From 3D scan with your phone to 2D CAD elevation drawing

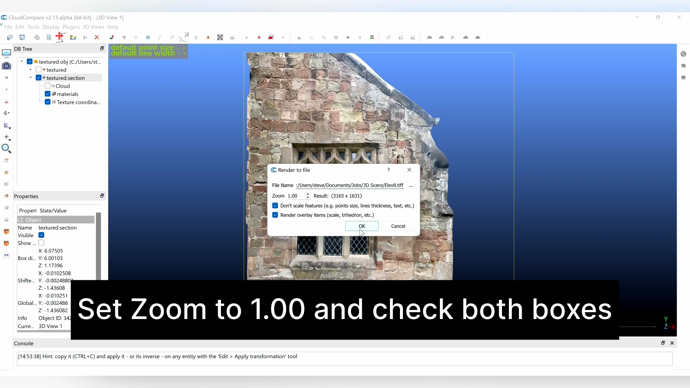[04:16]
a correctly proportioned image of your elevation has now been
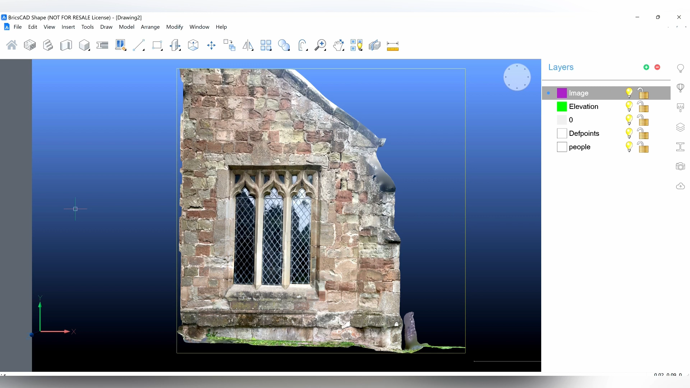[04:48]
the scale command in your CAD program to set the image to the correct size select
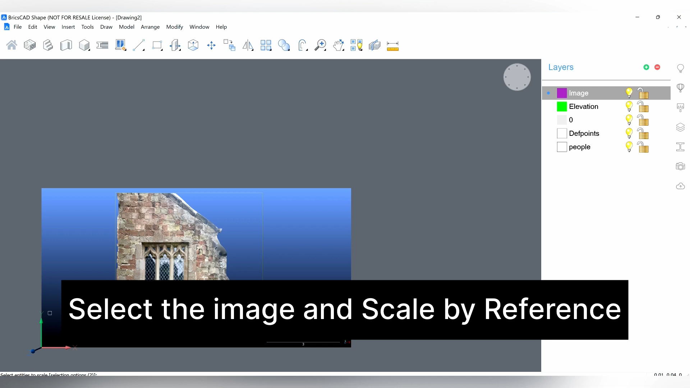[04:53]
the image and we're going to scale by reference if you scanned using a lidar phone then we need to scale using that yellow box surrounding
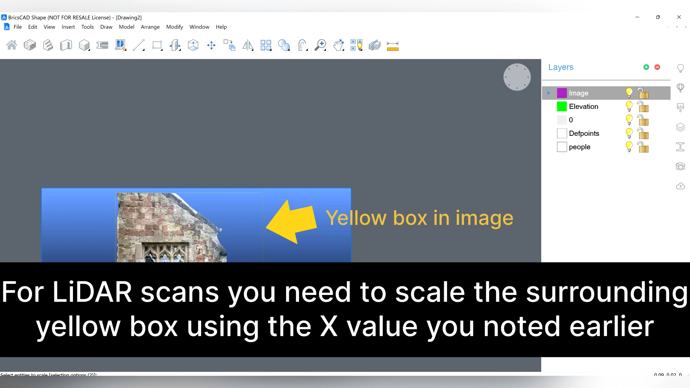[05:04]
our model otherwise you need to scale between the two points that you take between
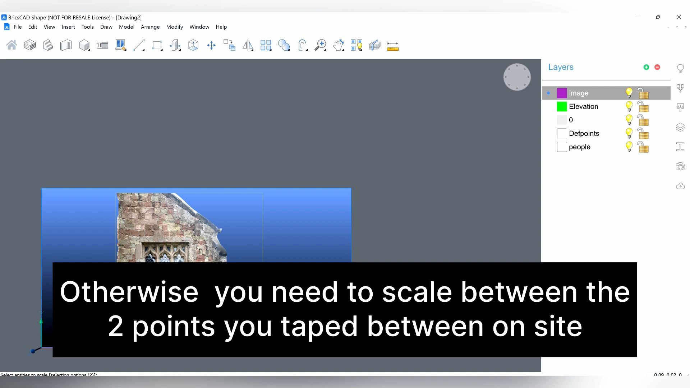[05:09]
on site zoom into your base point position in this case the yellow
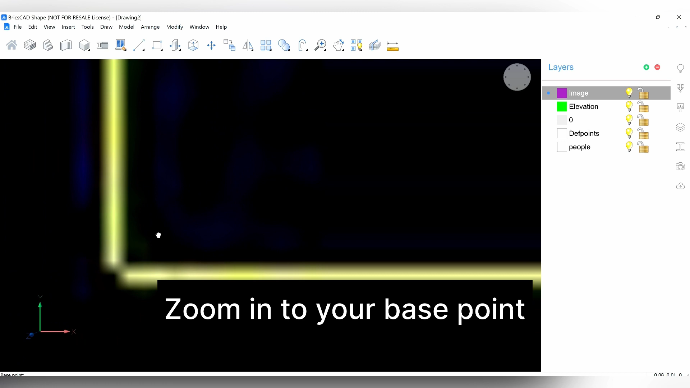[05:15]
box and pick the base point we're
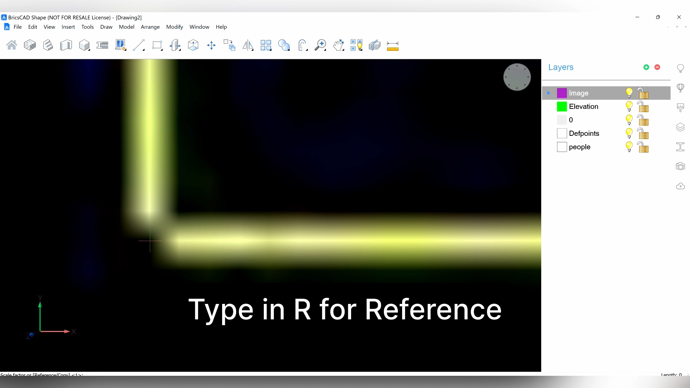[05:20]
now going to type R for reference and we're going to select that first
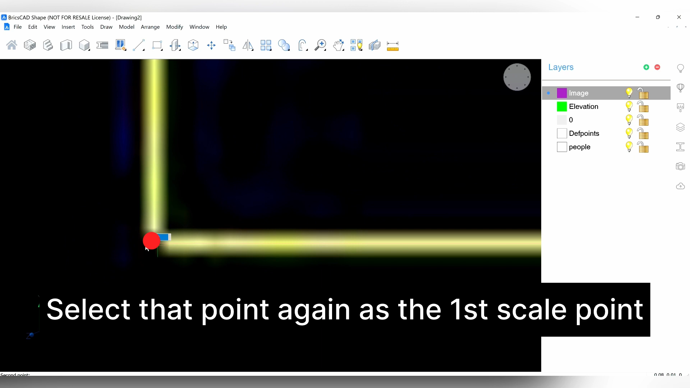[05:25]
point once again we're now going to pick our second point
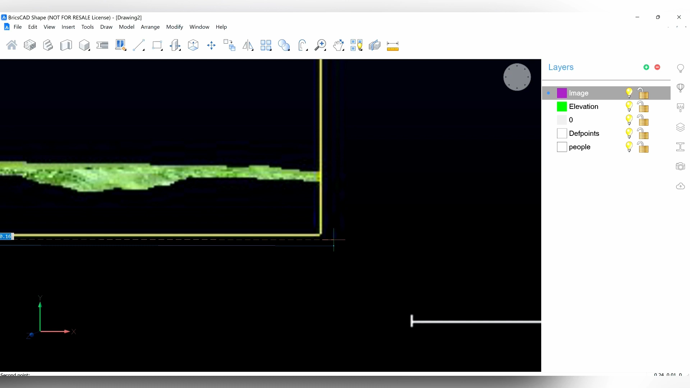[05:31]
and then we're going to add in our dimension that we recorded earlier
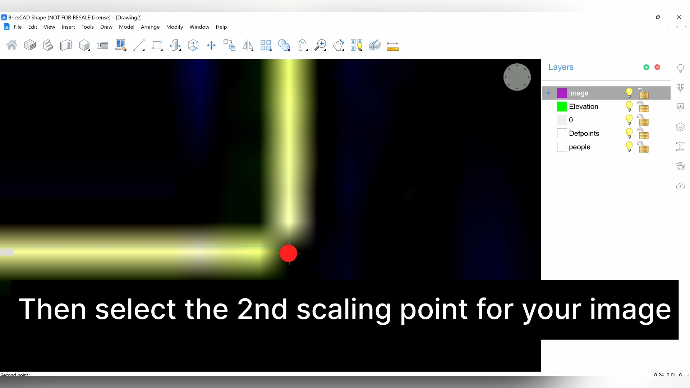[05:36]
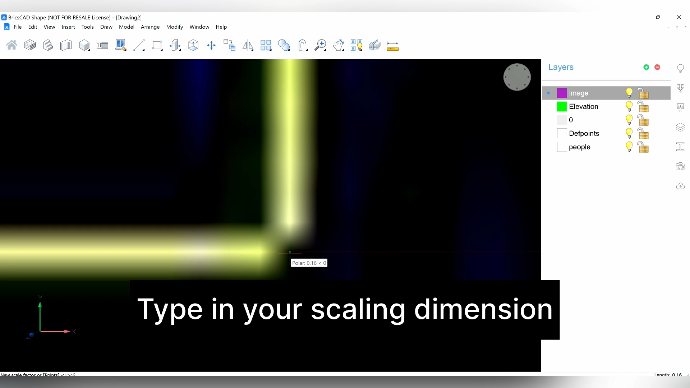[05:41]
your image should now be correctly scaled
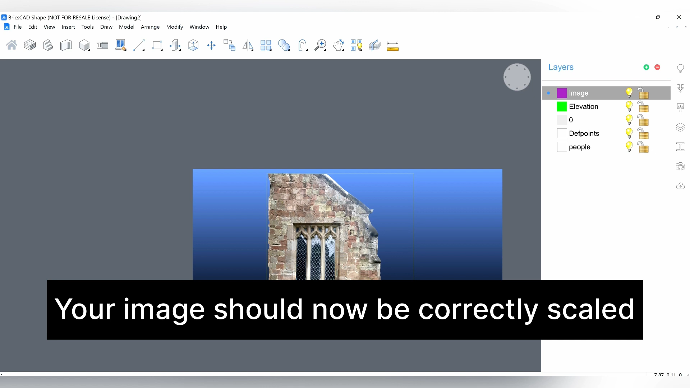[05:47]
use the CAD measuring tool to check everything has worked correctly measure a
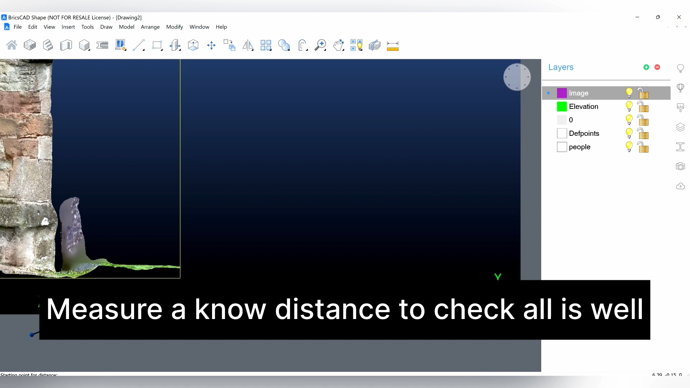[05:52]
known distance if you've used lidar then the scale bar in the drawing will